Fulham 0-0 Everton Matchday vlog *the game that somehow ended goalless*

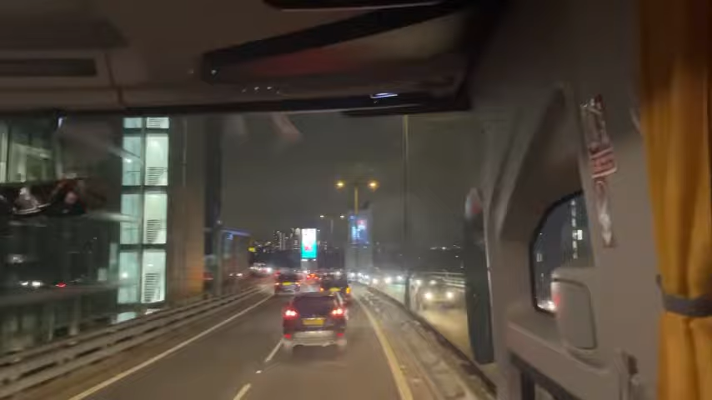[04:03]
Brentford. On the right. We're going into London. Oh, yeah, Brentford's on the left. Brentford's round to PTA somewhere. I think it might have just went past the team. Wasn't it a 3-1 this season? That was class. We're in Brentford already.
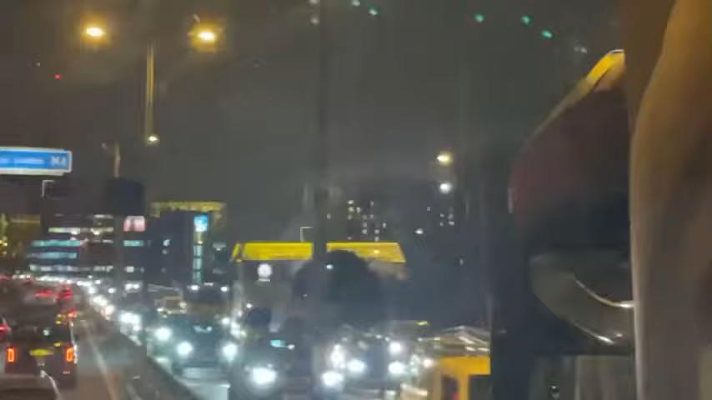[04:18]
Here we go, here's Brentford. Summer ball to the ground.
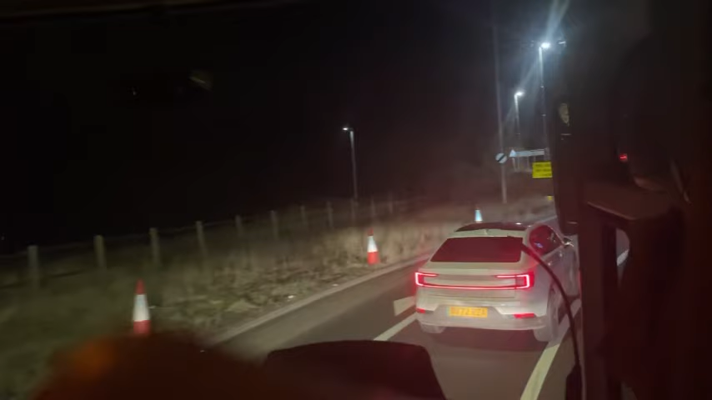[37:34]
But the M40's closed, and then fucking the M1's closed down roast. No keys, and the traffic's going down here in the A-Lows. Long one, this.